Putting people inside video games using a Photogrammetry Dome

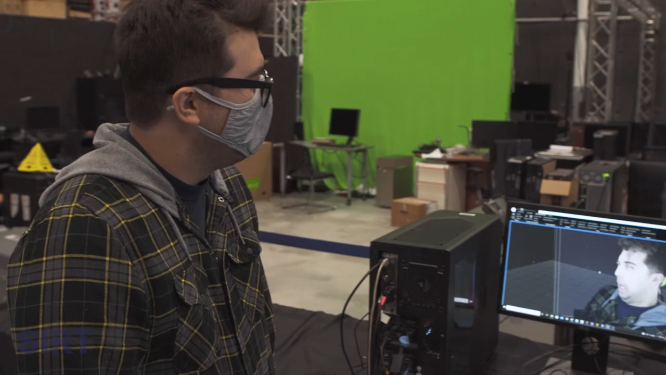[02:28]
We'll actually notice when you look at the hair, the quality of the hair is actually not that great.
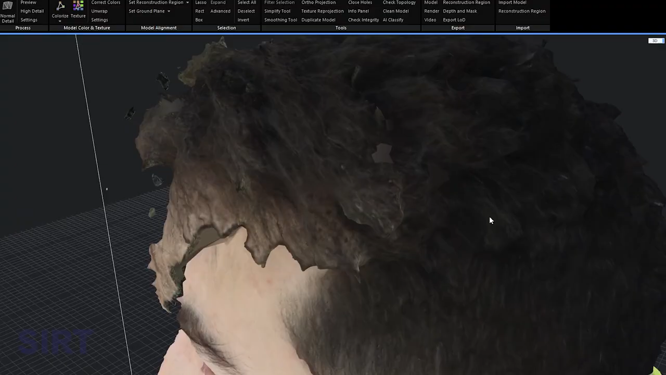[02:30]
It's because there's a lot of fine detail with all the individual strands of hair.